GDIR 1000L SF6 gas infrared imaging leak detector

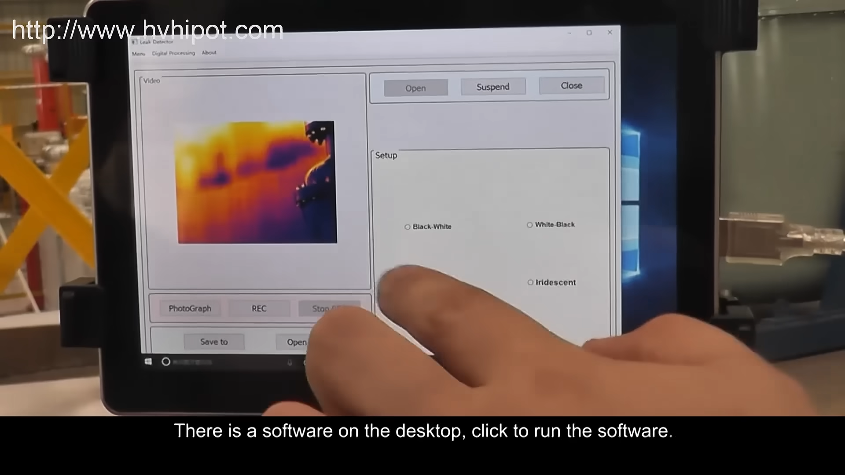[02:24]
There's a Software on the Desktop. Click to run the Software.
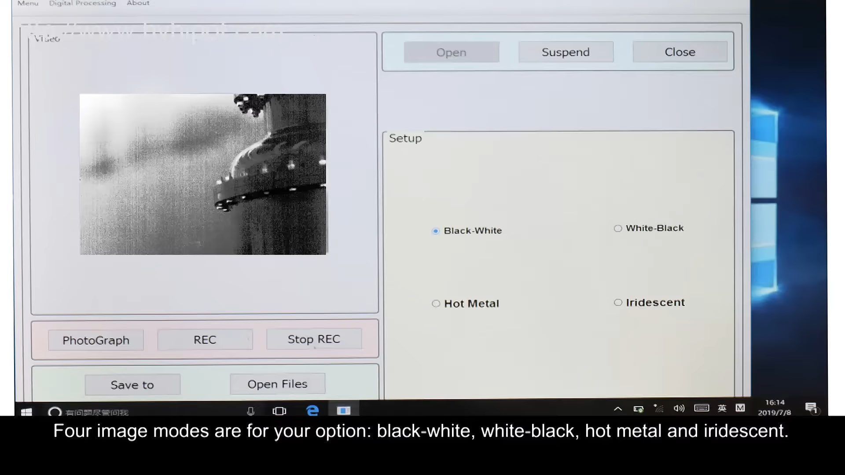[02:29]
4 Image Modes are for your option. Black White Mode. White Black Mode. Hot Metal Mode.
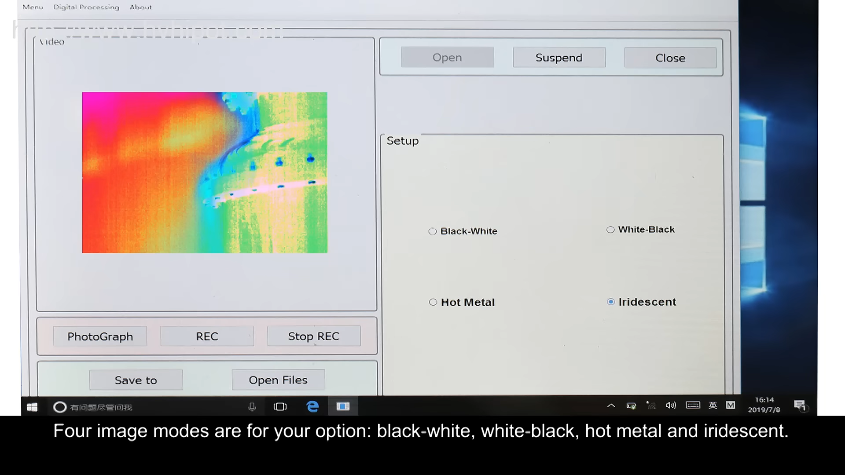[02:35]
And Iridescent Mode.
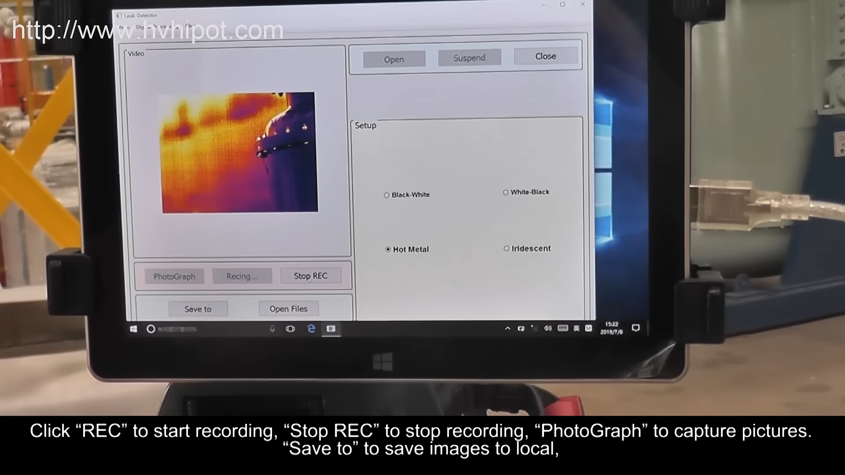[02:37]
Click REC to Start Recording. Stop REC to Stop Recording.
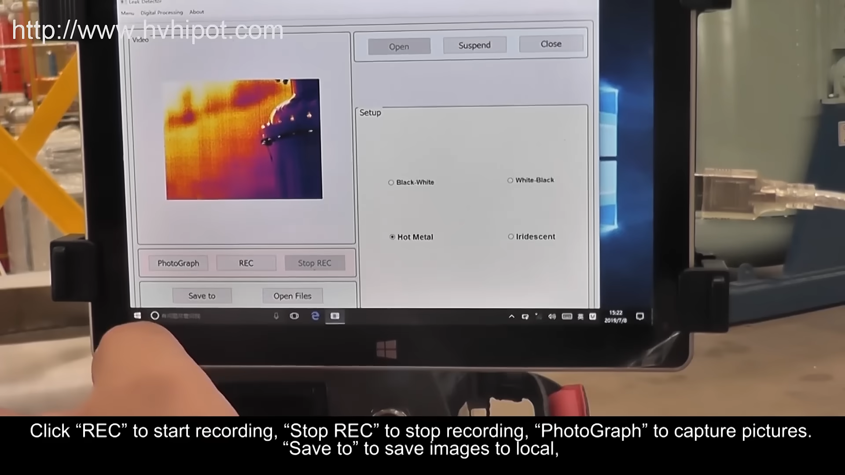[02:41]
Photograph to Capture Pictures. Saved it to Save Images to Local.
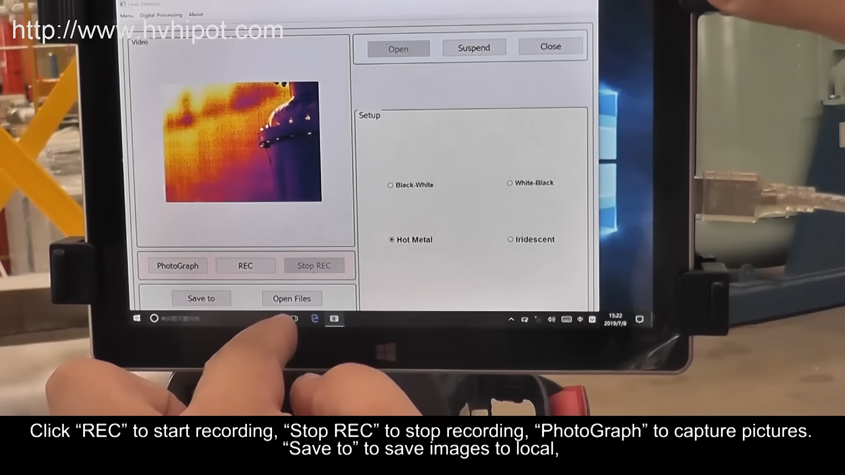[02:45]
Open File to Open Existing Images. Open on the Right is to Activate Device Connection.
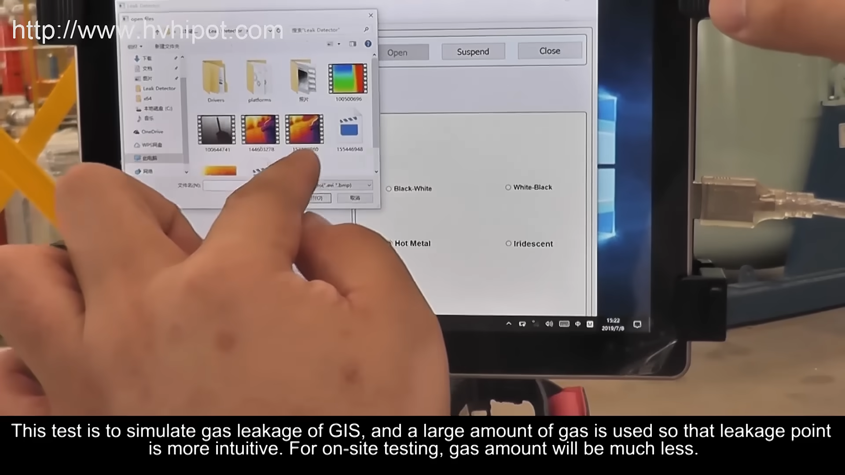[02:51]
This Test is to Simulate Gas Leakage of GIS, and a Large Amount of Gas is Used so that Leakage Point is more intuitive. For On-Site Testing, Gas Amount will be much less.
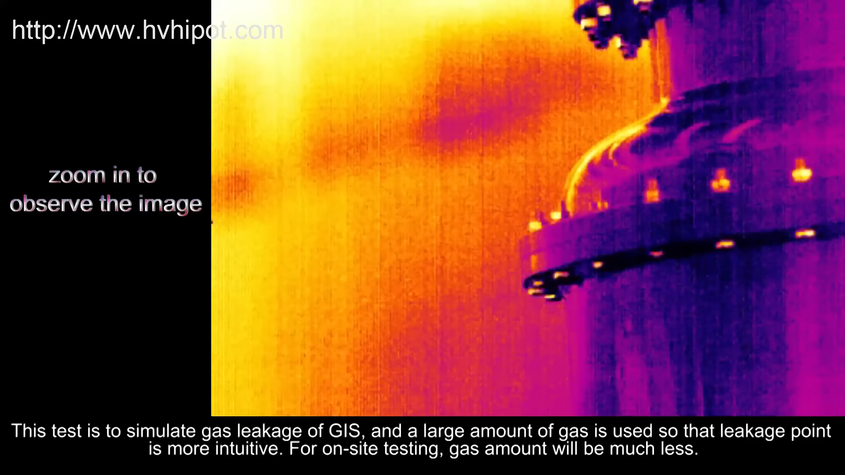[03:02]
Make sure Target Point is Focused, Release Gas and Observe.
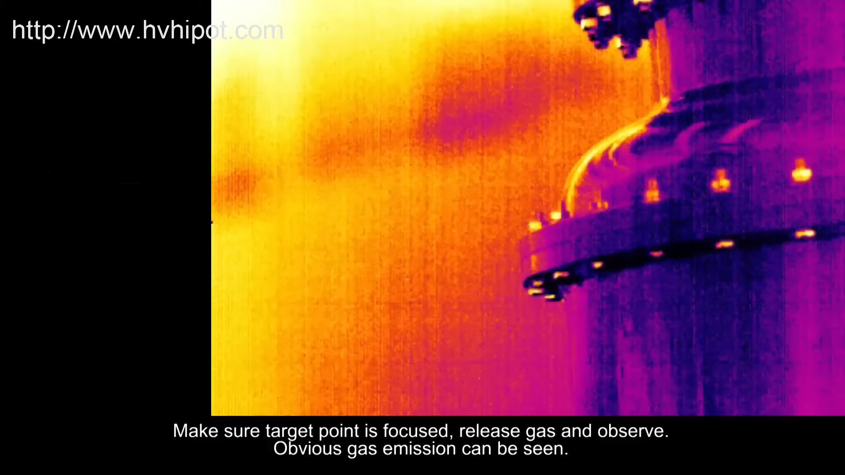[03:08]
Obvious Gas Emission can be Seen.